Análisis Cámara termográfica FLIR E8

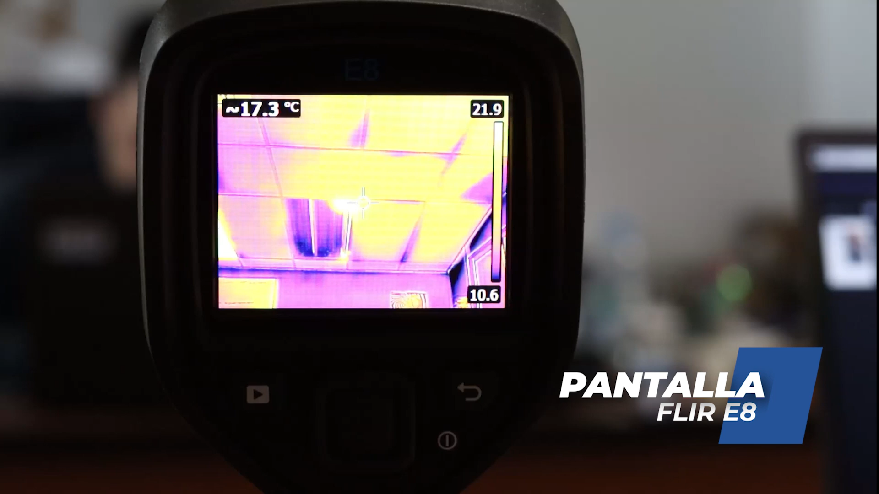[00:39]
On screen: spot 17.3°C
es la densidad por el pixel de 1800,
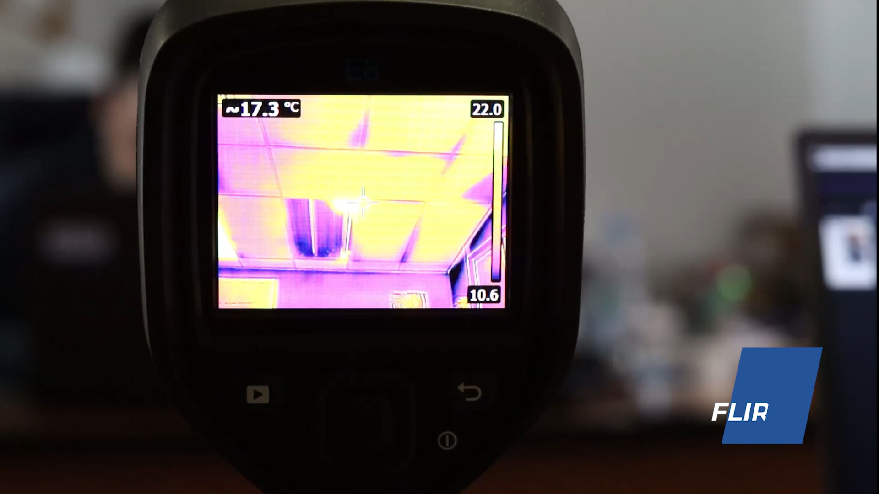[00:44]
On screen: spot 17.3°C
que es una de las diferencias de esta cámara frente a las inferiores de la misma gama.
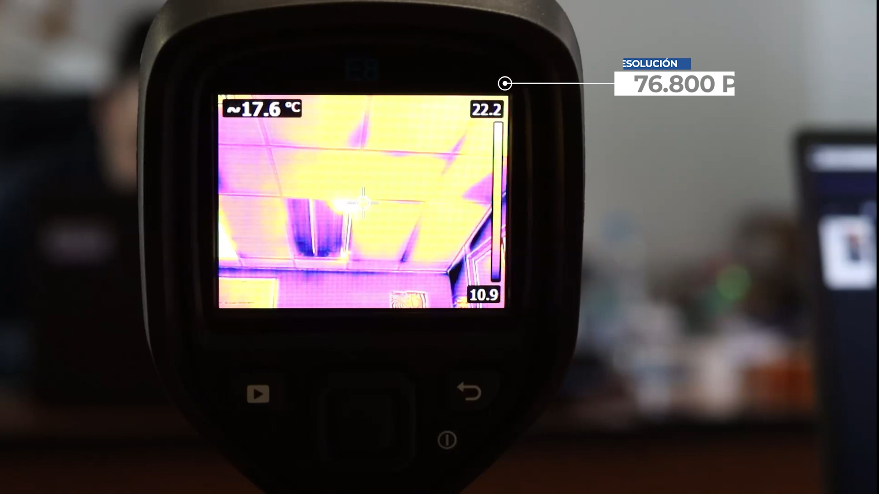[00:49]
On screen: spot 17.6°C
A la derecha tenemos el rango de temperatura en el que estamos trabajando, cosa que podemos llegar a modificar, y en la izquierda de arriba tenemos el punto y la temperatura que nos marca dicho punto. También iremos modificando todo esto. Con el botón central, lo primero que vemos son las posibilidades que tenemos de modificar imagen, el tipo de punto, color y escala de temperaturas. Vamos a empezar por el tipo de medida.
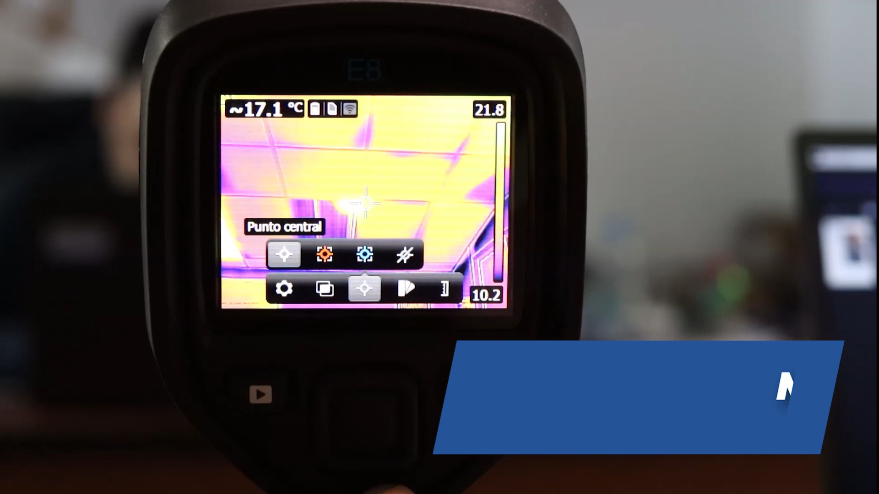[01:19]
On screen: spot 17.1°C
Tenemos actualmente elegido el punto central, pero podemos elegir el punto caliente,
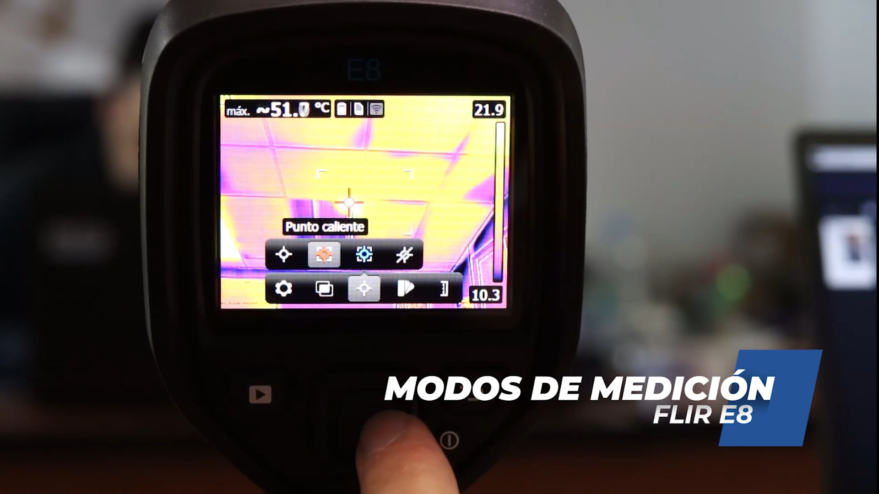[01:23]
y identificará dentro del rango de trabajo cuál es el punto más caliente que encuentra, o el punto frío.
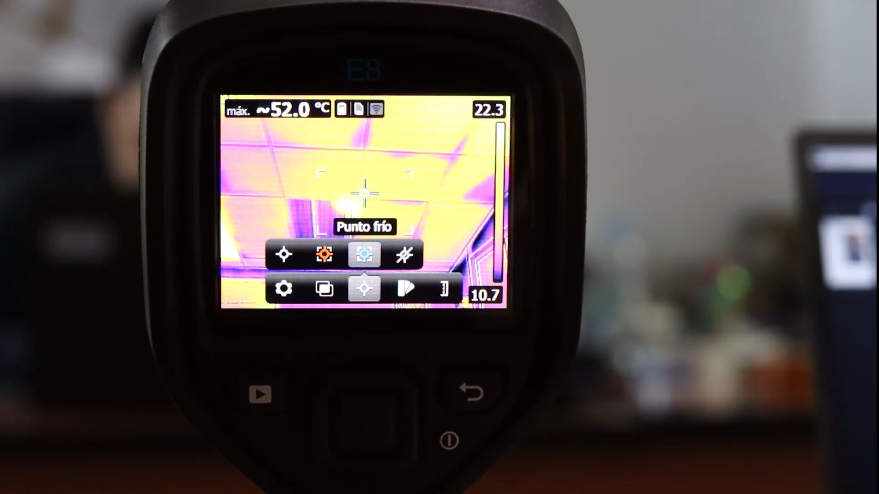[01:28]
Exactamente igual, cuál es el punto más frío del rango de trabajo donde está teniendo.
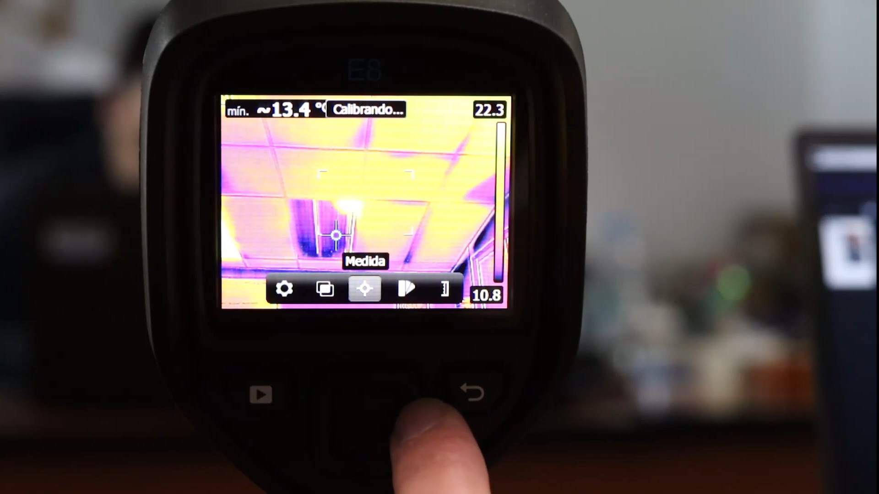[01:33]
Y también lo podemos poner sin punto.
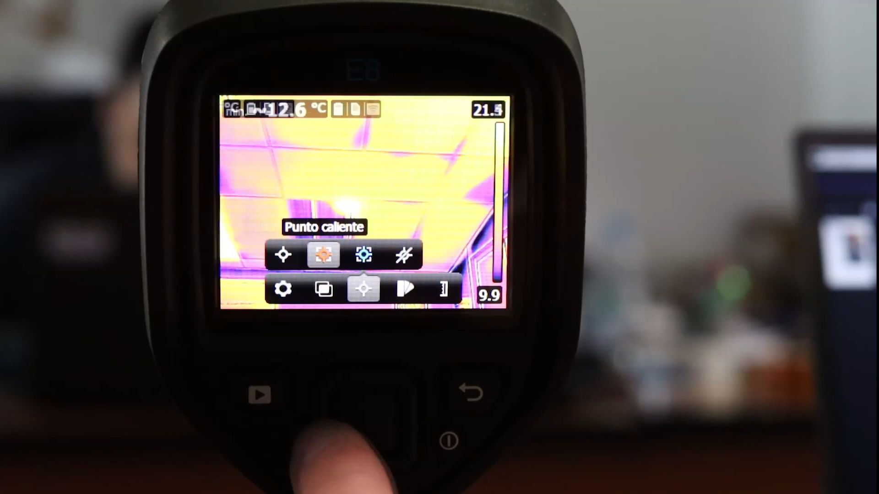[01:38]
On screen: spot 12.6°C, scale bottom 9.9°C
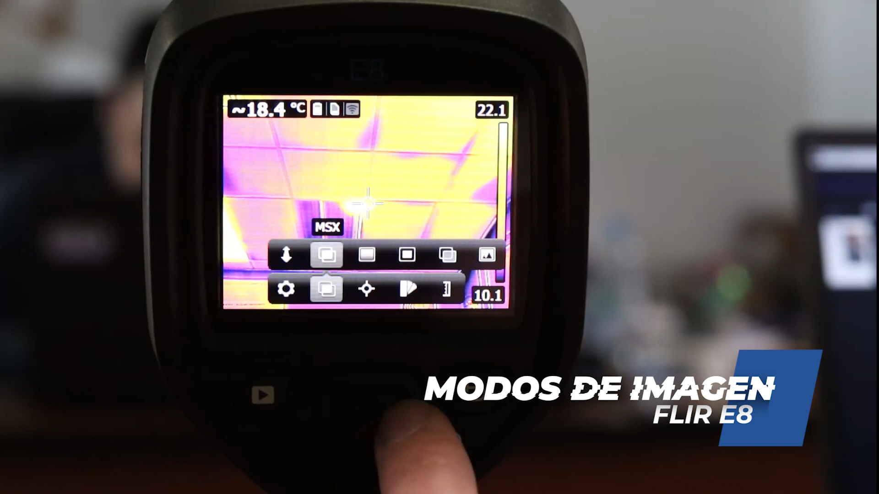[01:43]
On screen: spot 18.4°C
El modo de imagen nos va a modificar el tipo de imagen que vamos a poder sacar, teniendo,
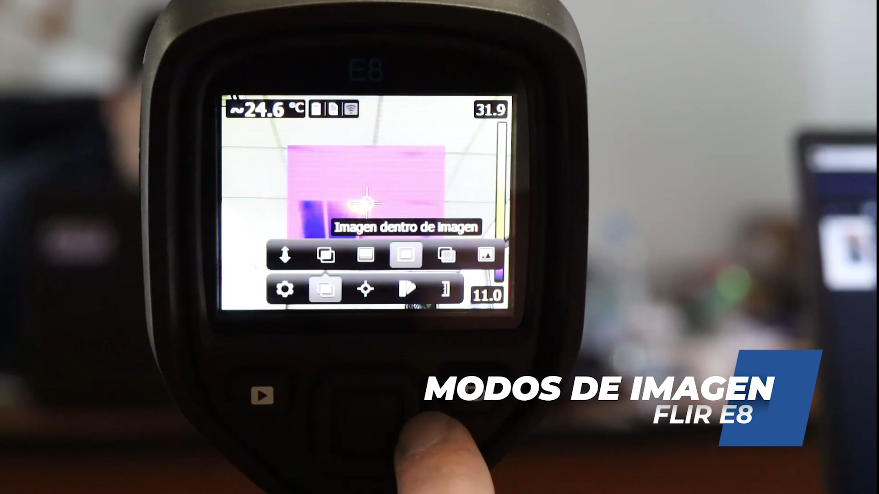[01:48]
On screen: spot 24.6°C
por ejemplo, cosas como el modo dentro de la imagen dentro de imagen, la fusión térmica,
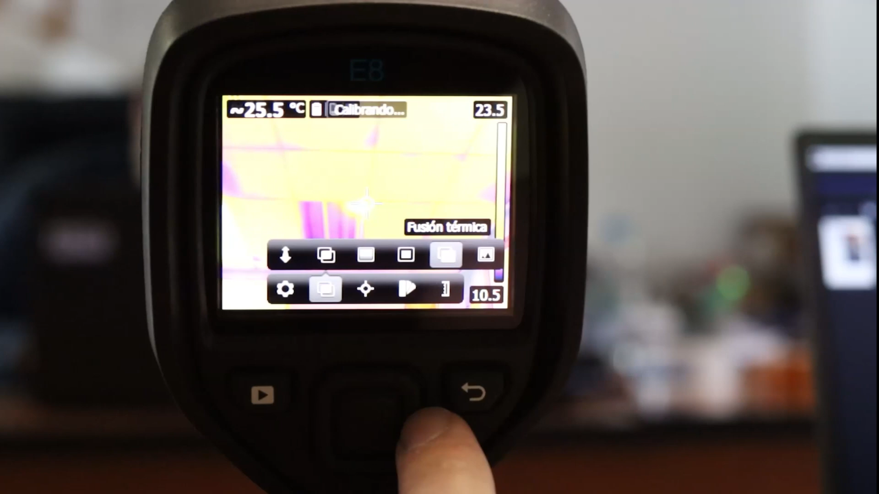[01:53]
On screen: spot 25.5°C
para que se vea algo mejor definido la imagen que estamos sacando, o simplemente una cámara digital.
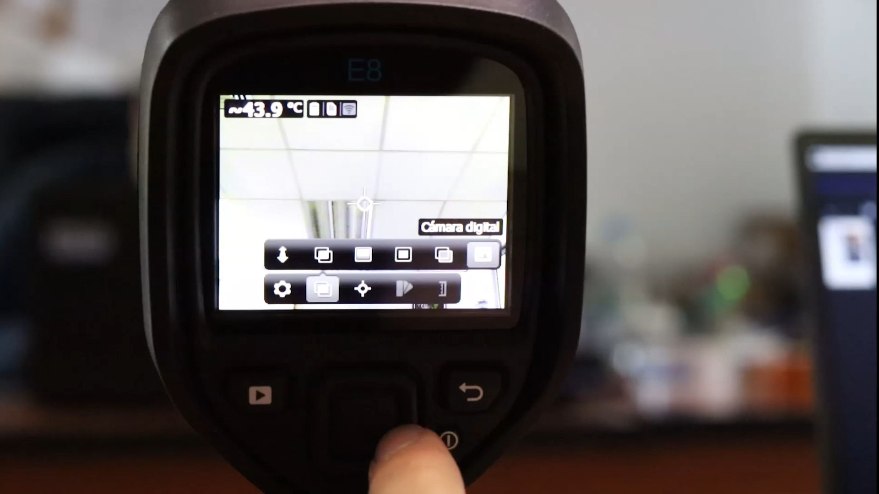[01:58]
Luego, en el FLIRTOOLS vamos a poder llegar a cambiar incluso esto mismo, con la imagen sea el modo que hayamos elegido para sacar dicha foto.
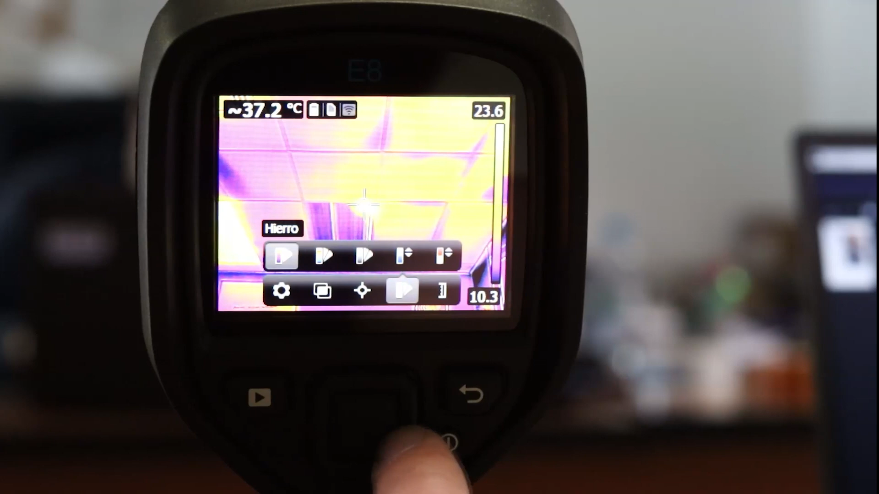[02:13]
On screen: spot 37.2°C
El tipo de color que podemos utilizar, desde el hierro, el arco iris, escala de grises, o el tipo de alarma inferior o superior. Pudiéndole decir y modificar cuál es la temperatura a la que queramos que nos marque, cualquier cosa que esté por encima de dicha temperatura,
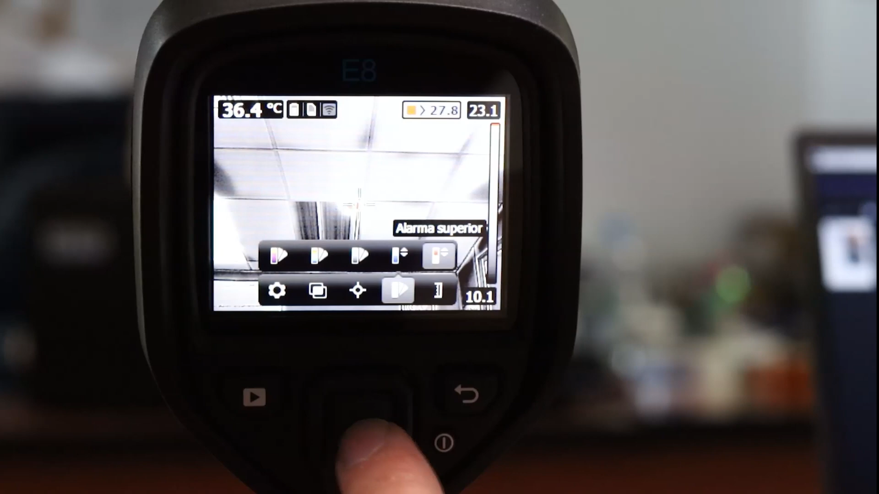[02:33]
On screen: spot 36.4°C
nos lo marcará en rojo, o en el inferior, cualquier cosa que esté por debajo de la temperatura que le hemos puesto,
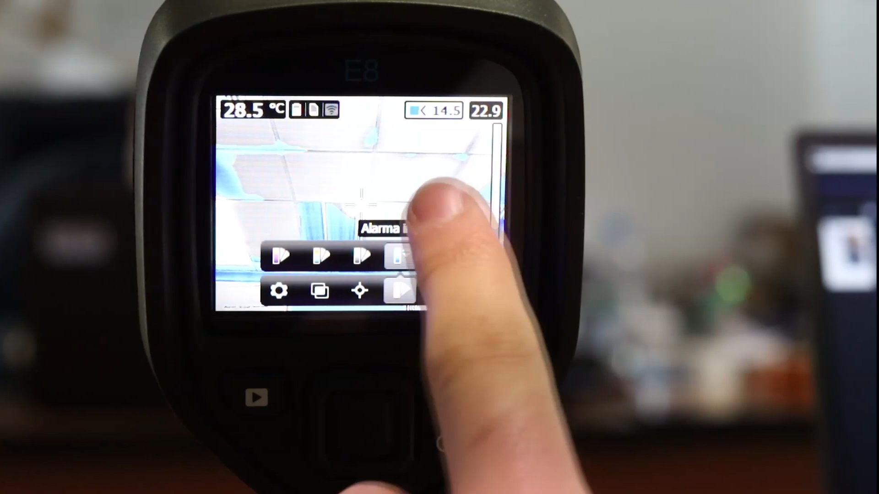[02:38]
On screen: spot 28.5°C
nos lo marcará en azul.
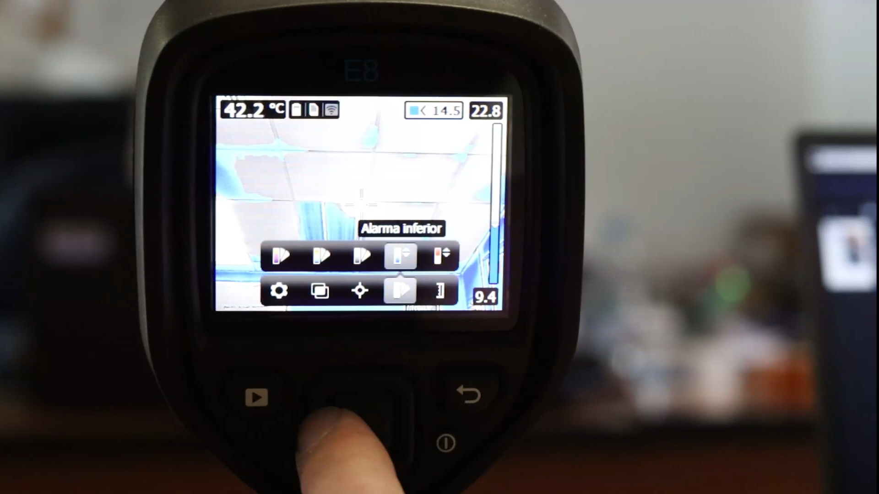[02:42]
Tenemos también la posibilidad de cambiar nosotros la escala a la que esté trabajando, sea automática o sea manual, y nosotros modifiquemos los valores dentro de los cuales estamos trabajando.
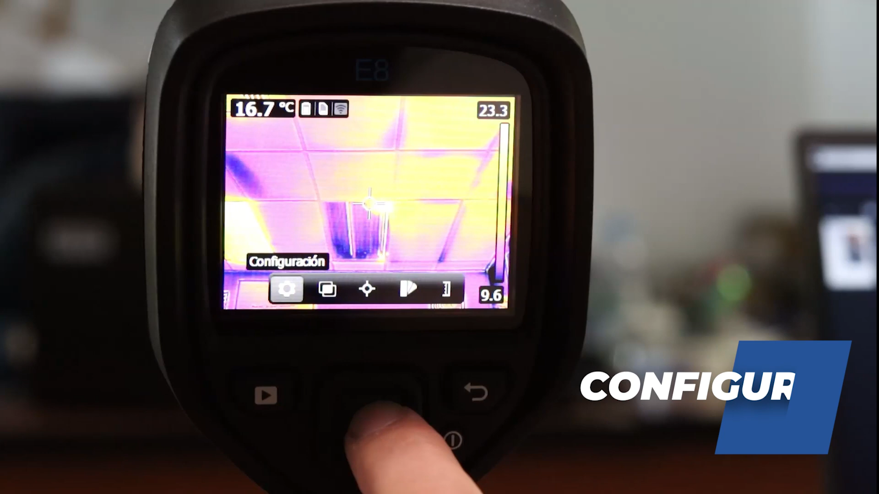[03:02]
On screen: spot 16.7°C
Y luego la configuración, donde podemos ver los parámetros de datos de medición,